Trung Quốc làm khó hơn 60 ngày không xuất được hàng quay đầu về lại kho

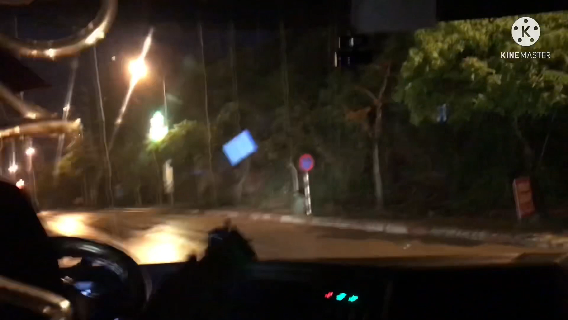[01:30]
Hiện tại thì bây giờ đang trời đang mưa một chút. Trời cũng 7 giờ tối rồi mọi người ạ. Gần 3 tháng mà không trả được hàng thì rất là buồn.
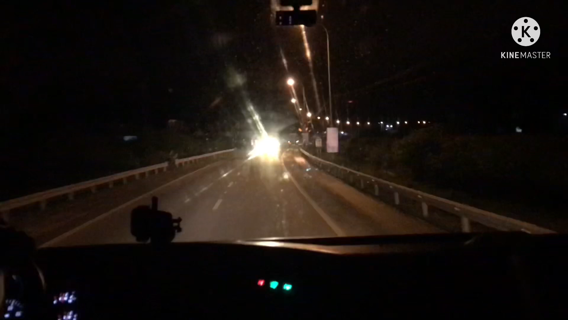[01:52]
Bây giờ thì mình cũng sẽ đi như thế này đến khi nào mà mình buồn ngủ ấy. Chỗ nào mà an toàn ấy thì mình sẽ đỗ ngủ cạnh đường. Rồi mai mình sẽ đi sớm xuống công ty. Bởi vì ở dưới kho Bắc Ninh ấy thì người ta có điện lên từ 3 hôm trước rồi. Nhưng mà do cái giấy tờ hải quan ở cái chỗ mình bốc hàng